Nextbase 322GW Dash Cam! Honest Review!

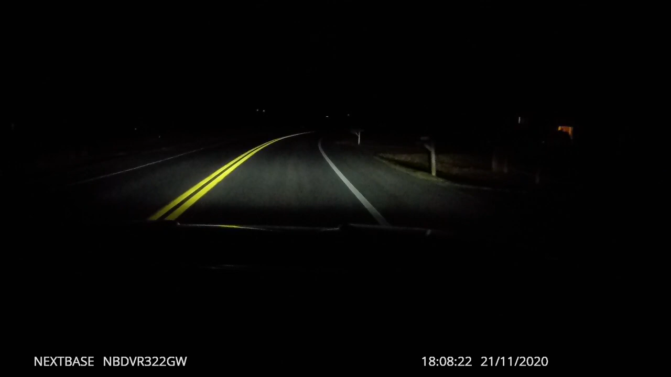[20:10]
so this is night driving i actually switched cars for you guys i am in a explore sport right now so a little higher um you can see that you can change the angle to get whatever driving you want um but yeah so this is the night driving i'm just going to do a little you know short clip of uh what it's like to drive at night no one's really in front of me right now so you can't really see any license plates but you can see the speed you know speed limited sign uh the numbers on license